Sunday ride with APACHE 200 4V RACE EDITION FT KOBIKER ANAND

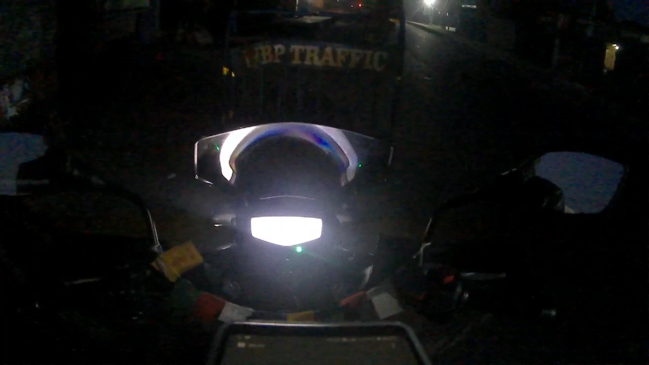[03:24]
হ্যালো হ্যাঁ বলছি তুই বলেছিলি তো একটা সোজাসুজি এসে একটা গলি আসবে যেখানে
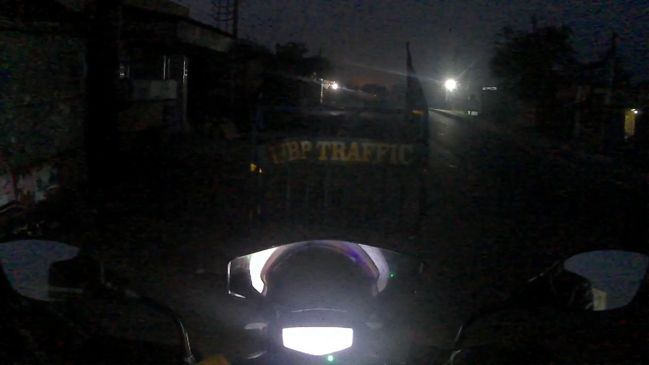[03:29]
রাইট লেফটে গলি আছে আমি ওখানে দাঁড়িয়ে আছি পুলিশ ব্যারিকেড করা আছে